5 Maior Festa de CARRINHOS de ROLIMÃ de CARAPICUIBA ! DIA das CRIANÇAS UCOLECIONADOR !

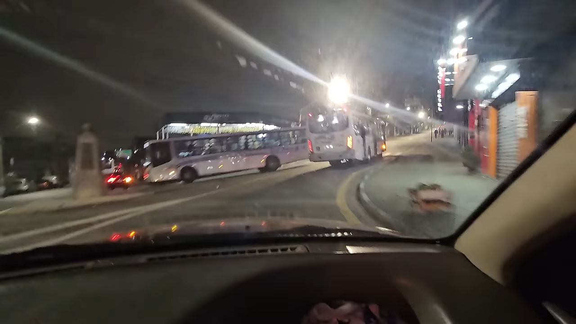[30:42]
E agora a gente tá voltando, retornando pra casa aqui, ó.